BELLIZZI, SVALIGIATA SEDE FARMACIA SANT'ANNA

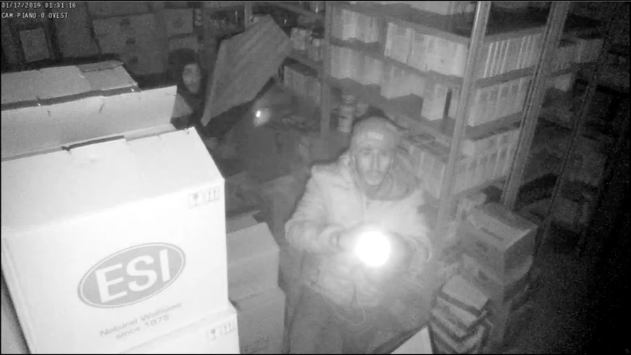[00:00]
Colpo grosso questa notte presso la sede del gruppo Sant'Anna Farmacie nella zona industriale di Bellizzi.
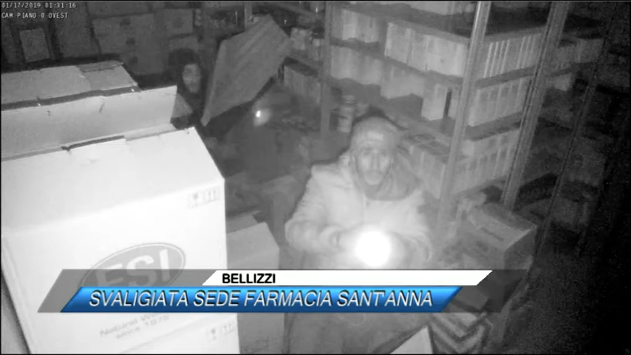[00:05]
Intorno all'1.30 quattro malviventi si sono
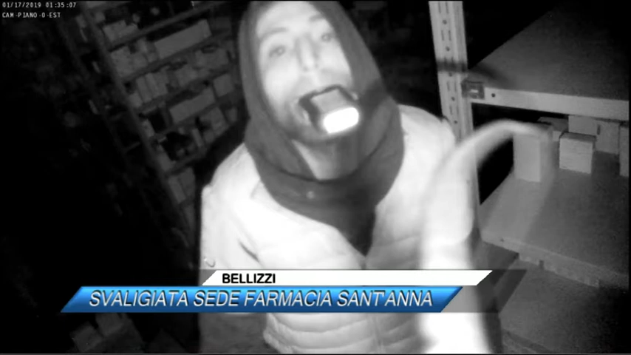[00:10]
introdotti all'interno della struttura forzando il sistema di sicurezza e sfidando a volto scoperto l'impianto di videosorveglianza. Oltre ai vetri rotti e alle porte di Velte si sta verificando l'entità di ulteriori danni provocati dagli autori del furto.